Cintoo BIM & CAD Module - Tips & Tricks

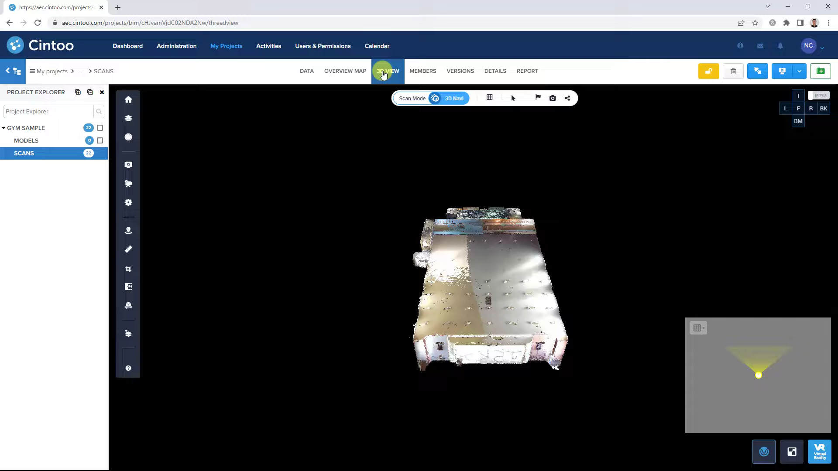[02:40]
And toggle on our model data so we can see both data sets here in the 3D view.
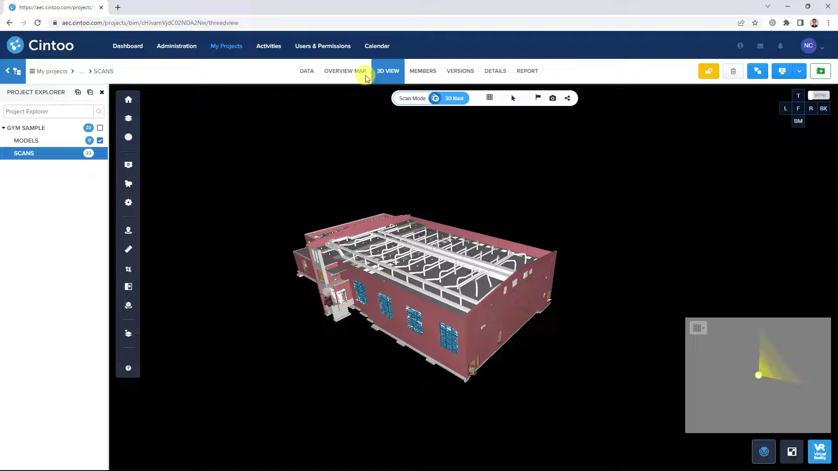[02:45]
Next,
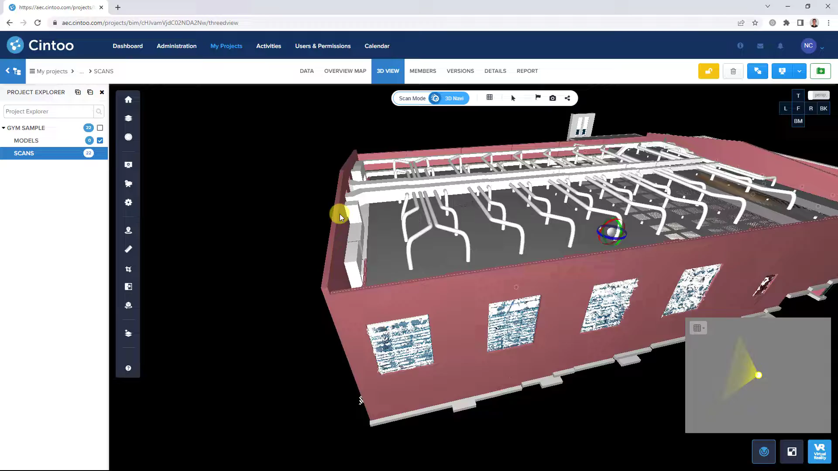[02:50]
we'll jump into the interior view of our data sets and enter a scan location in scan mode.
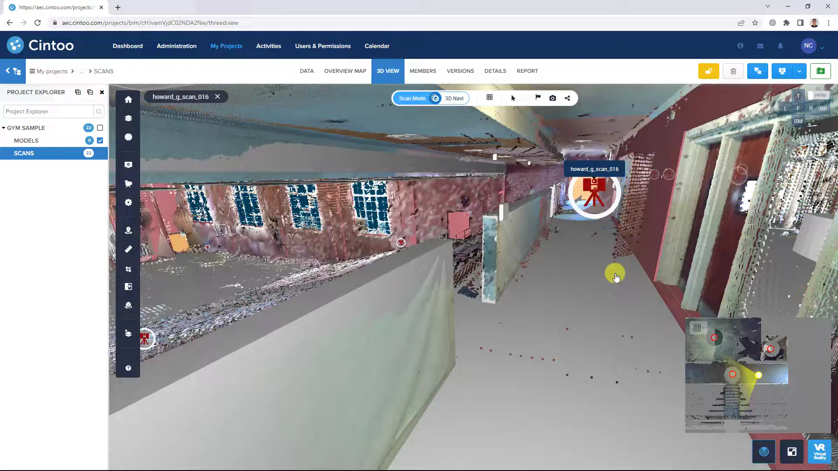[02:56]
And with the 3D display mode active, we can see our model data aligned together with our scan data.
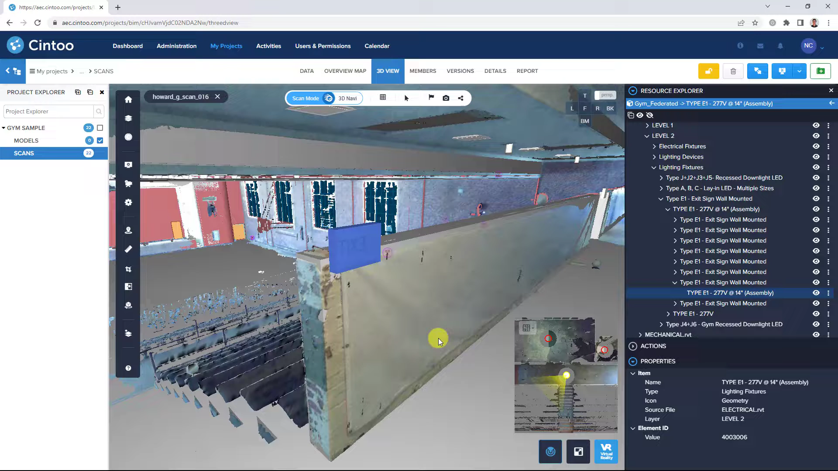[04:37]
So we can open the send to annotation tool and click add annotation. Place the annotation on the element and we can categorize this as an issue. So we can give it a title.
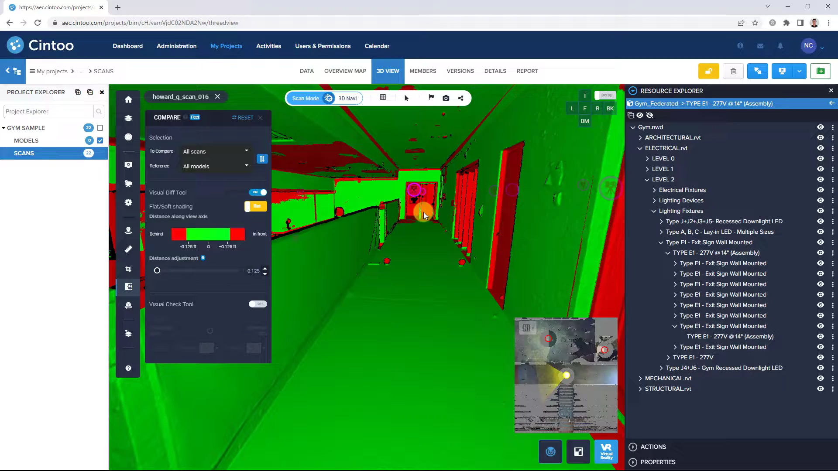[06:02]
And continue navigating through our project and identify other items that need to be flagged.
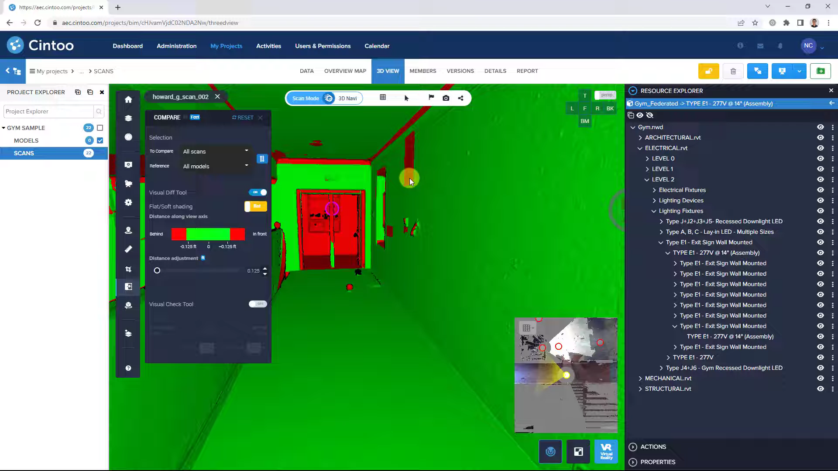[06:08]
So switching back to our visual check tool, we can see this element here that's also in our model.
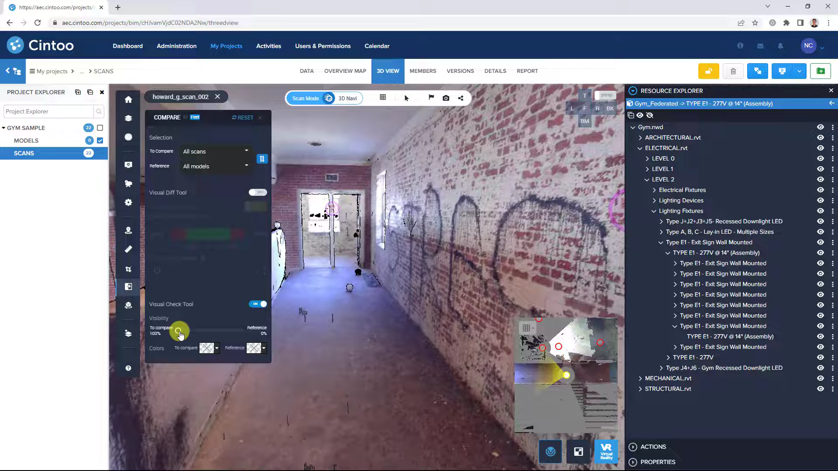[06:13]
And again, we can use our pick model tool to identify this element. So we can see this is a fire extinguisher cabinet. It's probably just been modeled with the wrong mounting height. And then again, we can see the detailed properties for this element as well.
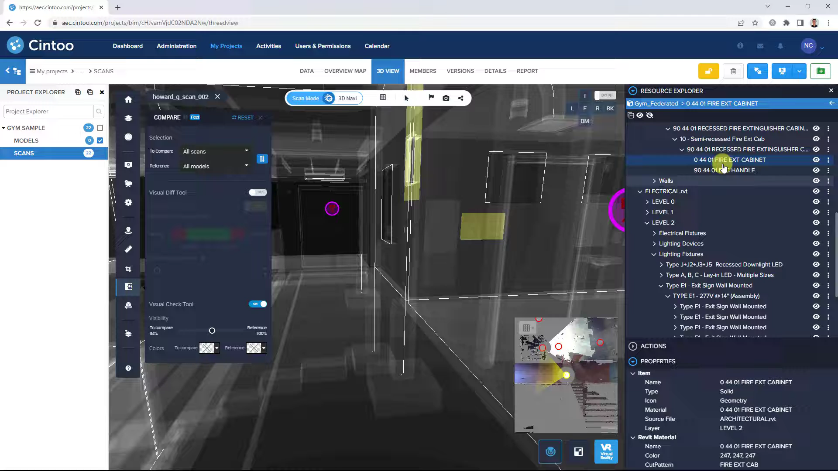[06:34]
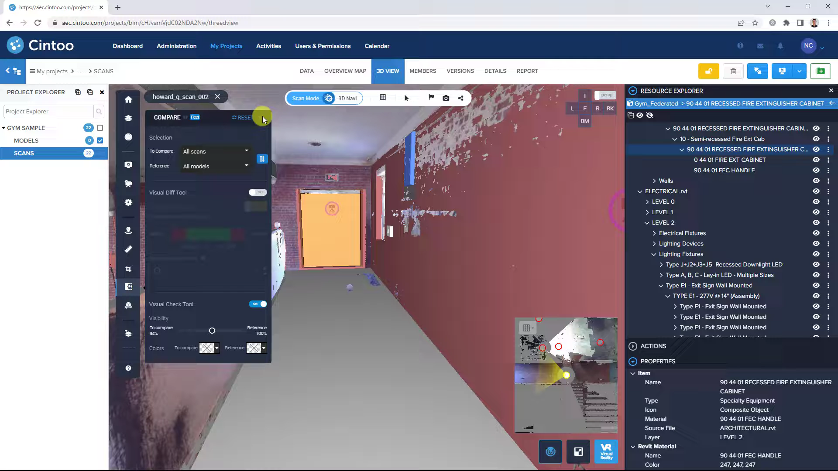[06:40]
So again, we can open the annotation tool and mark this as an issue. Give it a name.